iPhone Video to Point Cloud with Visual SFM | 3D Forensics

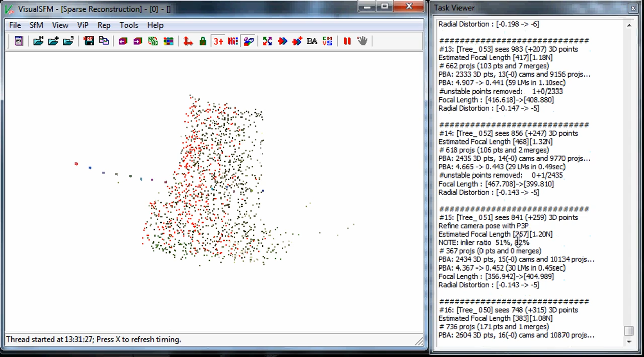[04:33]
probably only take a couple of minutes and then we'll do the dense reconstruction from there
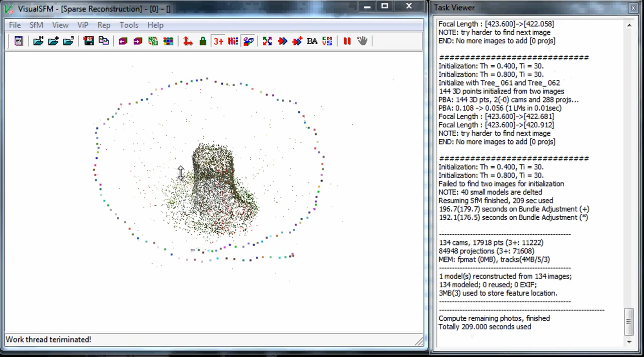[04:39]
okay so it took a couple of minutes to finish but you can see that I've got are all the little bits of
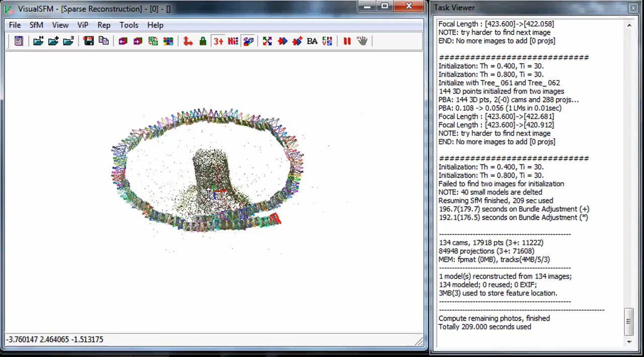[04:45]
single images that I have so you can see how I've the path that I've sort of traced around the tree trunk and the overlap as
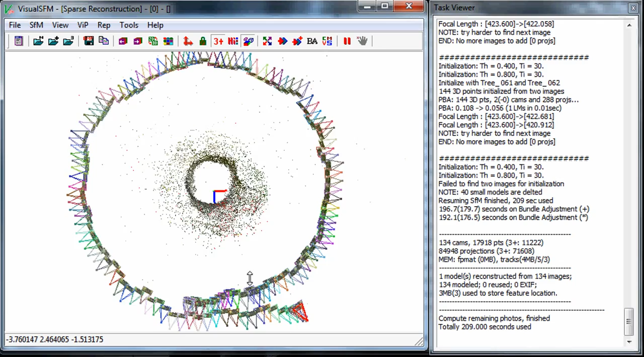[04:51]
well now on this particular tree trunk actually I can increase the size of these points if you want to know what I'm doing here I'm just hitting the control and mouse wheel for the image sizes or camera positions and alt and mouse wheel
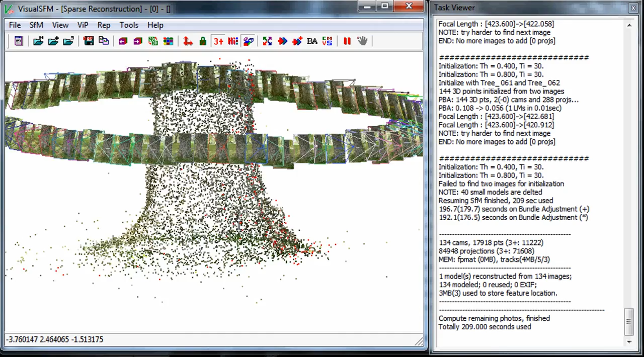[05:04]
in order to get the point sizes larger and smaller so this is great I've got the sparse point cloud done if that's all you need then you know you can obviously export these points and do some things with it if not and you want to move on the next step is to use the CMVS PMVS a little but note about this if you want
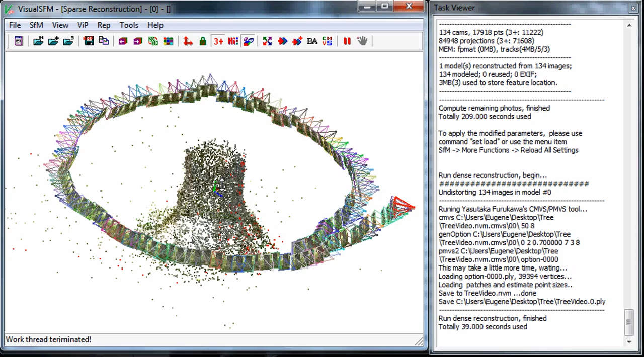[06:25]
you want to get to the dense reconstruction in Visual SFM just hit the tab key and there you go you have your dense reconstruction now I can see that there's some noise here that's coming off of part of the trunk and this wasn't here and I'm not exactly sure what this is but because I'm using video relatively low-res and I'm moving there could be some blurring and some other problems because of the movement or some jerky movement things like that so but that's easily cleaned up if you know if you're using this for visualization
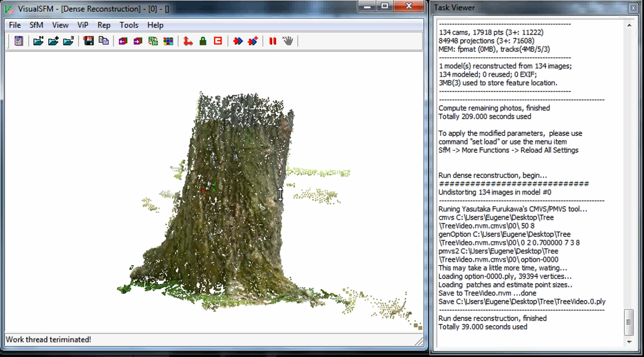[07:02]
certainly not a big deal something you can fix quite easily in mesh lab or whatever that might be now in the directory that you just saved there is a models file I can show